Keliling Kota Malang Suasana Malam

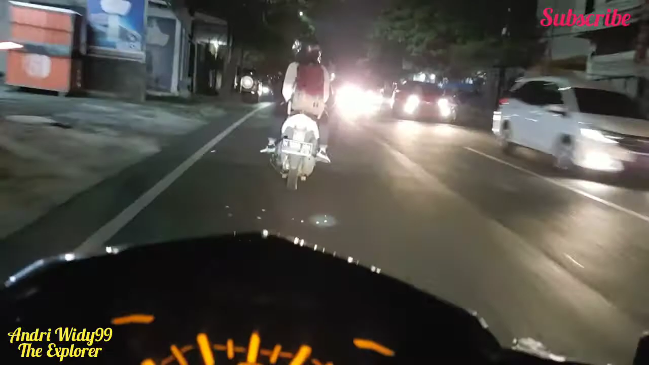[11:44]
temen-temen nah di depannya ada pos pulisi kasin ya biasanya sering ada rahasia
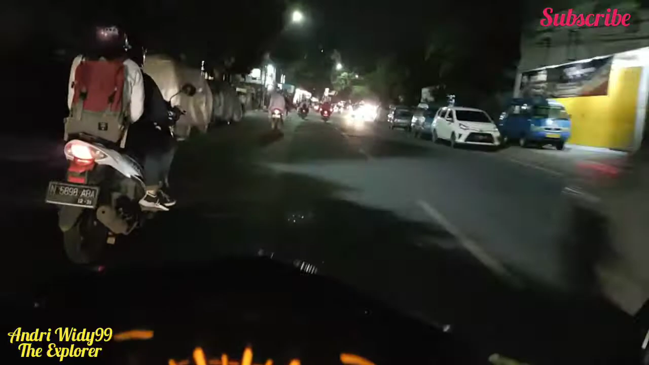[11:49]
wah dulu ada rahasia kalau sekarang enggak tahu sejaya bilangnya apakah masih ada rahasia-rahasiannya gitu ya nggak tahu juga ya hai hai hai hai
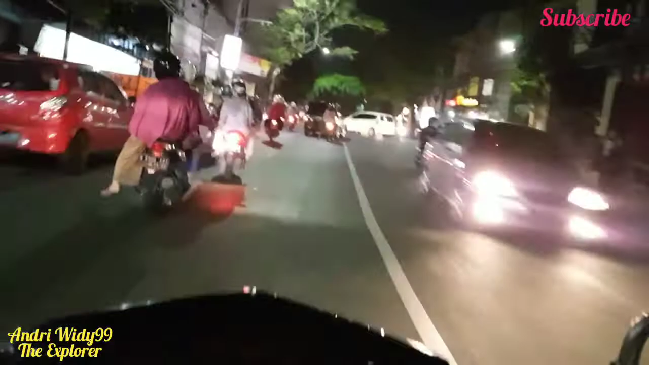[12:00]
Hai lagi mojo ini ada amyami amyami free chicken ini lagi suasana malam hari ya di kota Malang ya teman-teman ya nah sebagian besarnya aja ya saya tunjukkan ya kita jalan-jalan di kota Malang
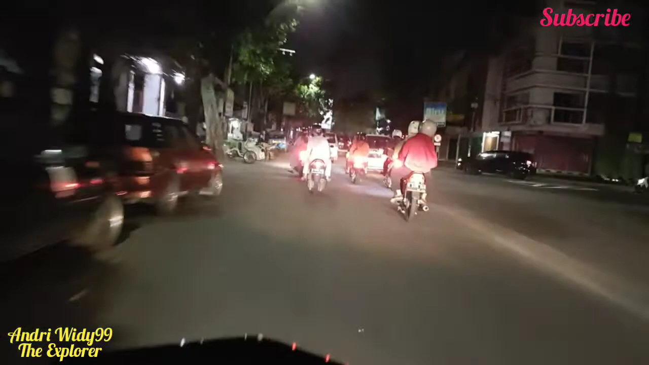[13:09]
lewat hujan temen ya lewat hujan di malam hari kayak gimana ya bagusnya kayak gimana yuk tonton terus ya bisa ya kita jalan-jalan di hujan malam hari nah kita belok kiri ke Jalan Kawi temen ya kalau belok kanan kalun-kalun kota Malang ya buat teman-teman luar kota Malang yang beliau kota Malang ya ini ya saya tunjukkan ya vlog vlog kota Malang di malam hari ya ini saya sama sampai di Jalan Kawi nah cepat kita keliling ya keliling-keliling
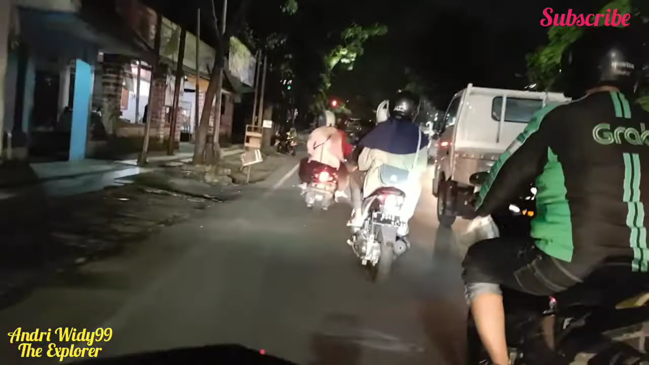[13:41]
kota Malang di malam hari ya ini Jalan Kawi ya perhormatan Kawi nah disini banyak kuliner temen ya ada Alibaba store ya Alibaba ada toko handphone ada ayam tulang lunak ada Rikis Factory ya selamu pengejo yuk lanjut nah ini ada pengperi ya pengperi pisat termasuk yang kawinya
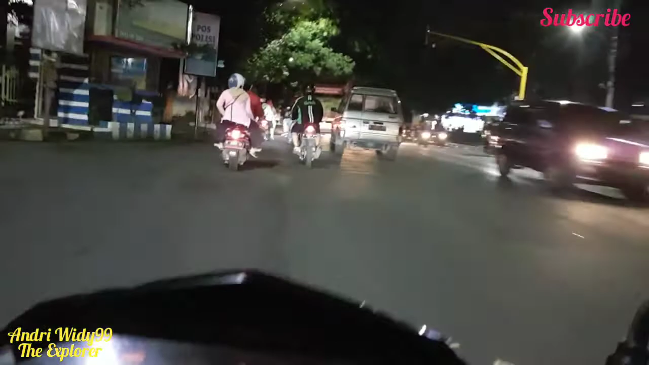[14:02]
ya kalau kiri jatah di Jalan Kelut ya temen ya dulu ada bioskop ya bioskop termurah zaman dulu ya saya
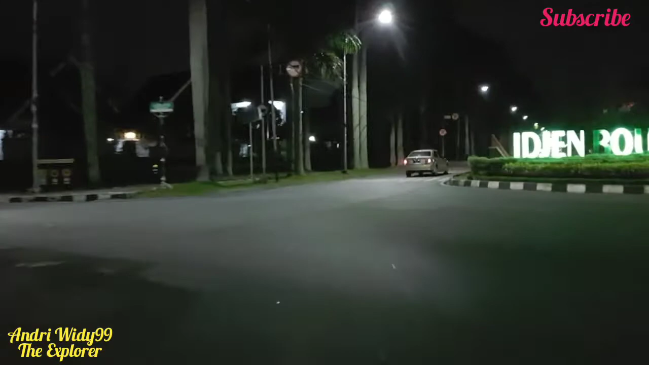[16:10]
Nah ini ini suasana jalan Ijen di malam hari ya Wah mantap ya indah temen-temen di sini suasananya oh dingin bawahnya kalau kena angin malang ini buat jujur temen ya
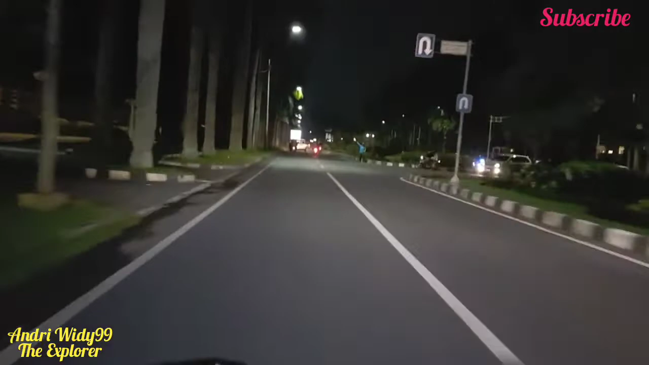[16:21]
sewoju-woju hehehe kabung ya jujur saya berseju temen-temen ya suasana malam di malang hari di suasana malam di malang ini museum mantap ini ada monumen Melati ya di depannya museum Brawijaya Malang nah ini temen saya ada di
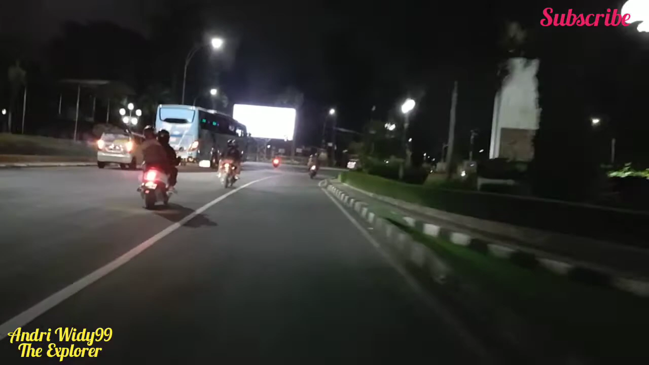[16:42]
Jalan Ijen ya Jalan Ijen Malang nah ini suasananya bener-bener menyenangkan di sini ya banyak orang duduk-duduk yang nanti ya di depan ya dulu kalau Sabtu malam Minggu gitu Wah buat tempat nongkronnya anak-anak jeng-jeng motor ya bukan geng sih temennya perkumpulan-perkumpulan ya perkumpulan-perkumpulan Pak pecinta sepeda motor apa sepeda motor apa gitu ya karena saya dulu pernah punya
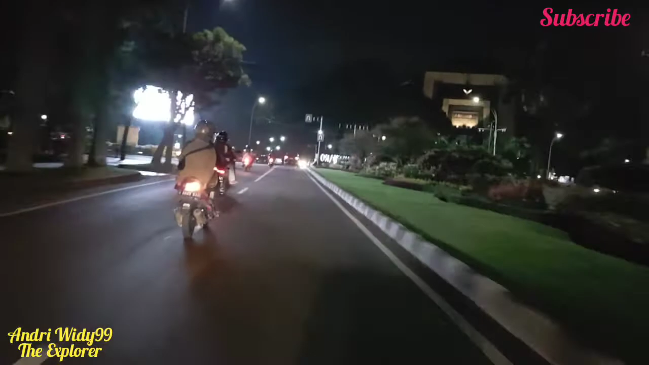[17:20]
sini temennya kumpulnya di depan kerja Ijen di sini ya saya kumpul di sini biasanya ya ini
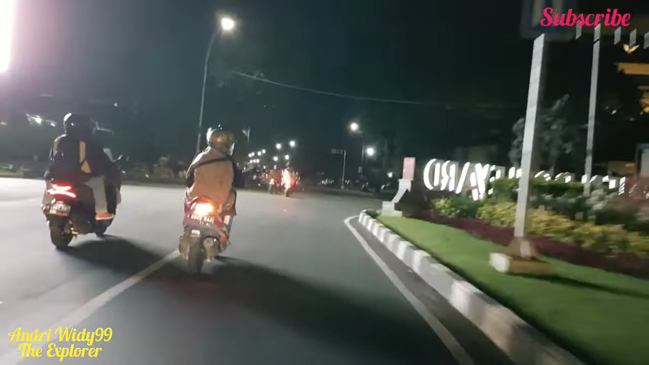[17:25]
temennya kumpul di sebelah kanan ini biasanya ya saya kumpulnya ini di Jalan Ijen teman malam hari kayak gini yang sesananya ya ya agak-agak gelap gini ya hahaha enggak tahu kelihatan apakah ini ya di video ya semoga aja jelas ya videonya semoga jelas gambarnya
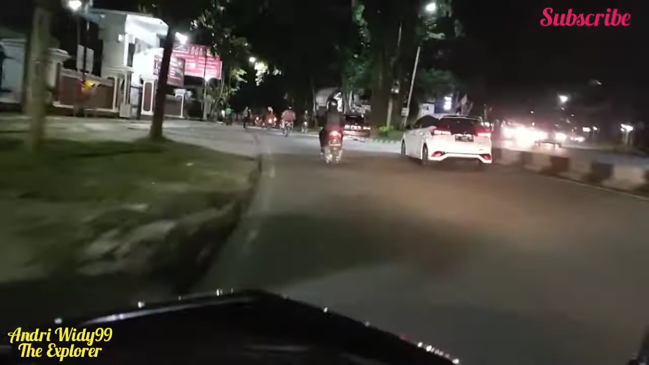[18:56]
nah ini suasana malang ya malam hari kayak gini temen ya Soji Awan ya enak kalau jalan-jalan di
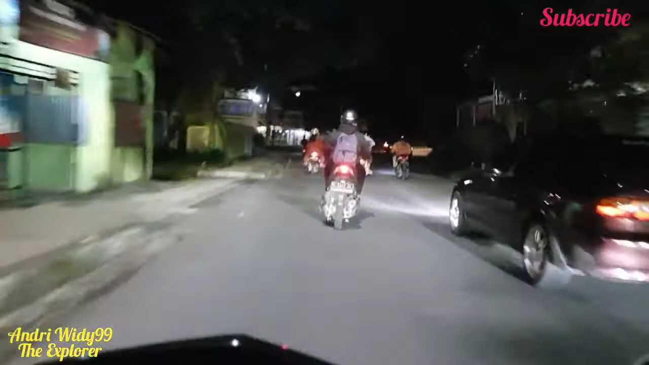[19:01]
malam jam hari itu Kak Sumo ya enaknya tuh gak tinggi nah ini pernah nih nah kejutan di jalan Petran ya nah ini bagus ya suasananya malam ini bagus ya ini mungkin videonya panjang temen ya nggak
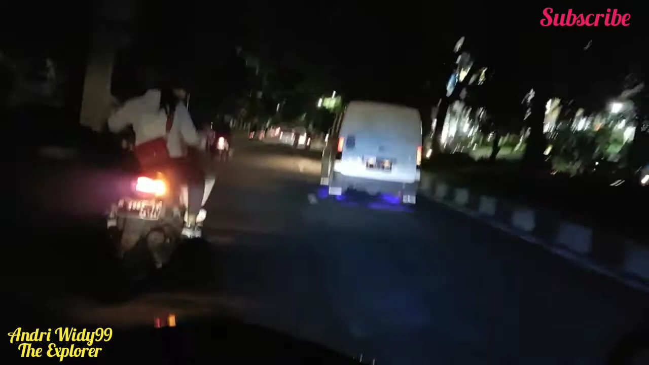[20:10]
inilah kota Malang ya bener-bener juga ya enek sih enek di Malang kalau malang temen ya karena saya lain malang saya asli arema asli malang karek malang hanya ada malang taspar sama transport temen ya di sebelah kanan saya sis belini hotel ya ini di depan juga kampus sube ada kampus
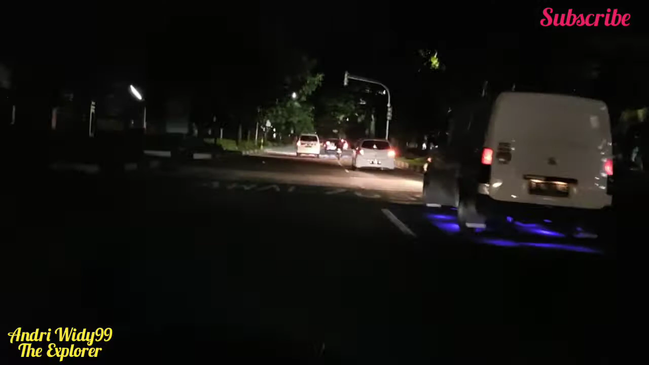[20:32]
Universitas Dari Jaya Malang kita lewat sumber sari ya kita lewat sumber sari nah ini kita hampir keliling kota Malang temen ya keliling kota Malang bagian jalan-jalan protokolnya
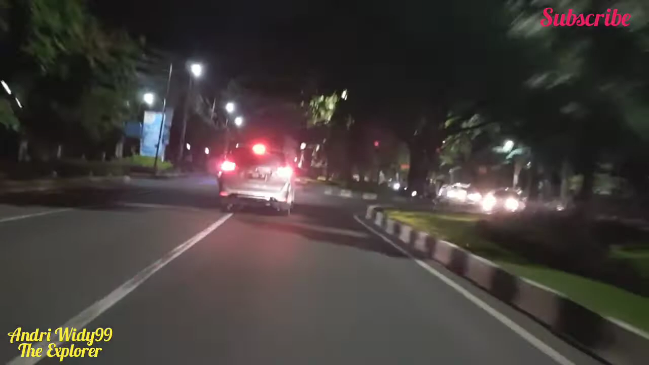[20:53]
kita menuju jalan sumber sari dari jalan veteran belok kanan ke jalan sumber sari menuju ke dinoyong
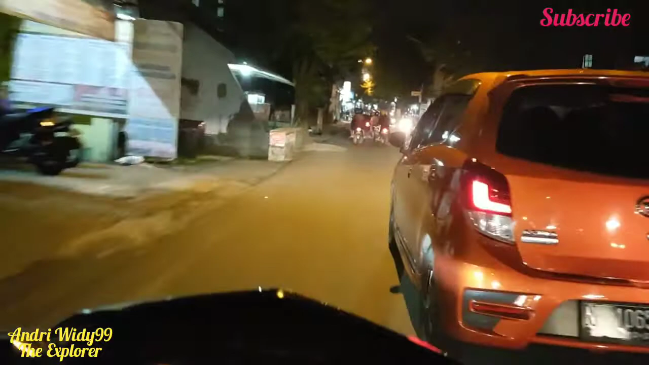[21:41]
Malang tuh lengkap ya pegunungan ada pantai ada untuk ngembal juga ya mantap pendidikan ya jangan disatukan oleh Malang ya Malang kota pendidikan ini bener-bener ya bukan promosi ya tapi memang bener ya Malang ini kota pendidikan lah kita ada sumber sari ya ya daerah sumber sari menuju ke dinoyong Oh semoga suaranya jelas ya Nah ini biar saya
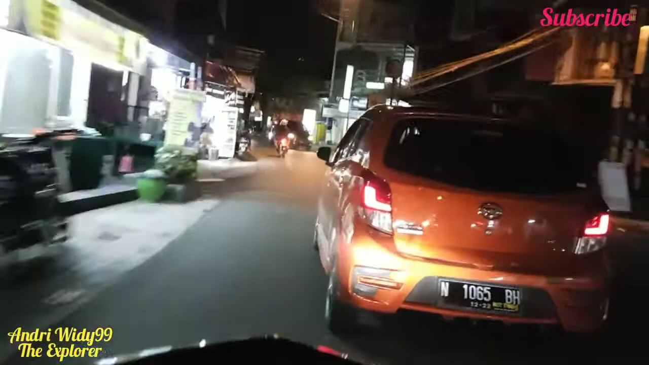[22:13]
ngeceh kayak gini semoga jelas ya hahaha semoga suaranya jelas saya enggak pakai headset temen-temen ya nah ini langsung dari handphone ya semua gajah suaranya jelas kalau pakai headset itu suaranya kok kayaknya kurang mantep ya Mending langsung gini ya suara sekitarnya tuh biar lebih jelas ya ini salibnya ini ada win ya Universitas Islam Negeri Malang ya ini sebelah kiri saya win